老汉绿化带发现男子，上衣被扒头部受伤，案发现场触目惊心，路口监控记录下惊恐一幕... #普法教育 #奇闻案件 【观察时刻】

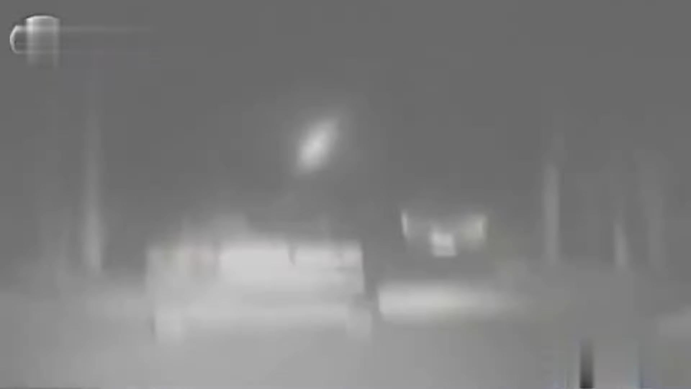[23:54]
民警随后在宁阳南谷城桥下将被撞的电动车打捞上